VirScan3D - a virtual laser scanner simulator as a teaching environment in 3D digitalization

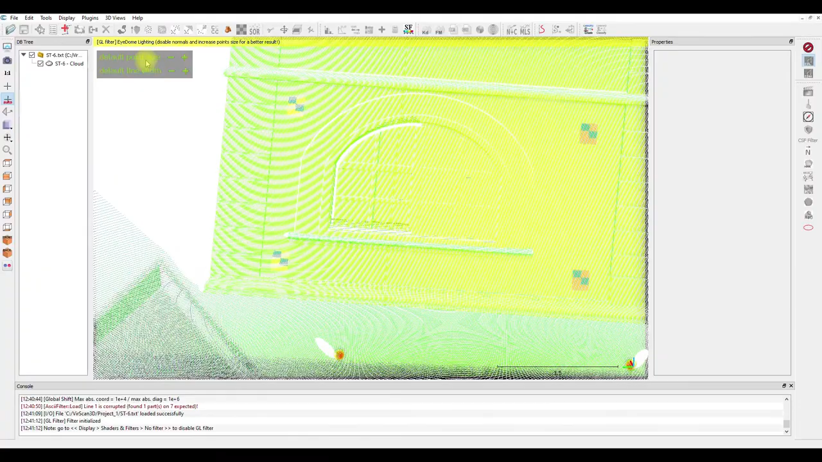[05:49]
And both the checkerboard targets and the spherical targets are clearly visible in the simulated point cloud, where it is possible to use them in the registration procedure.
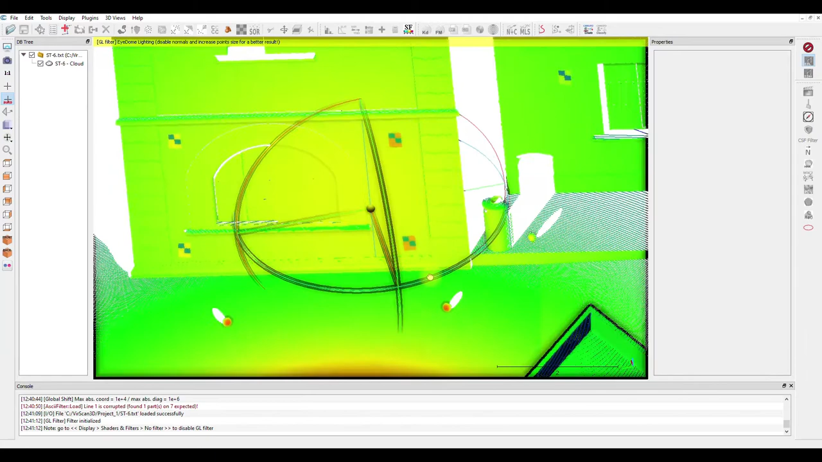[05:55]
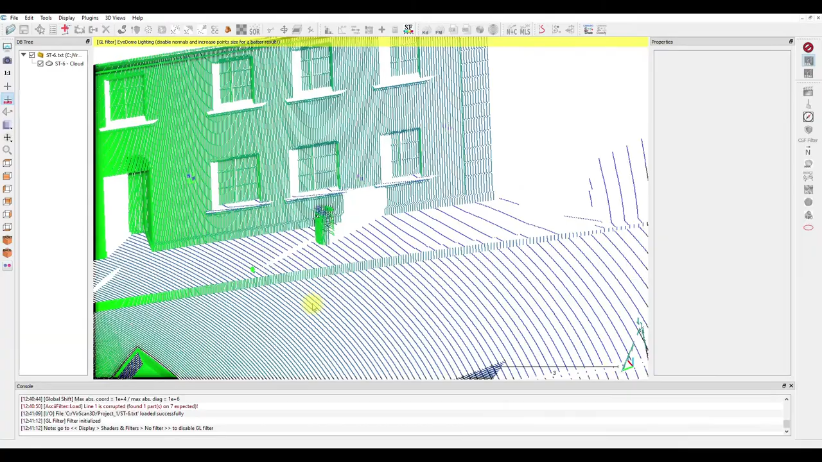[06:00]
Also, we can see the intensity values and even some noise as you would in a real life scenario.
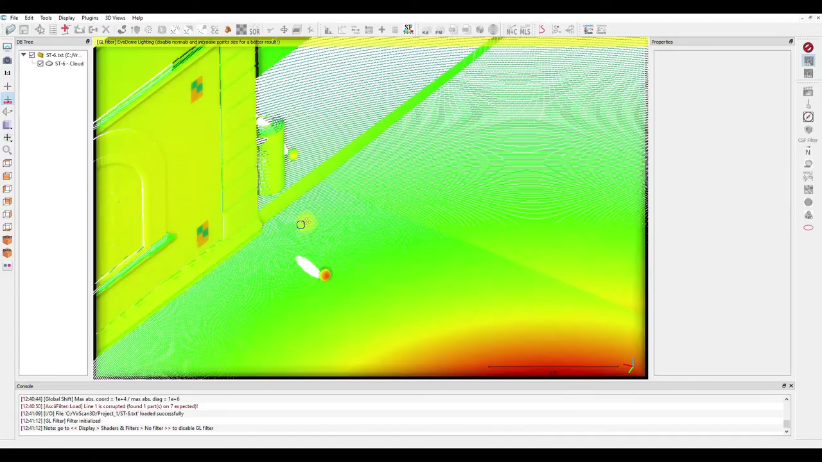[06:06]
For example, we can see some tripods and even some noise from users passing by during the simulated scans.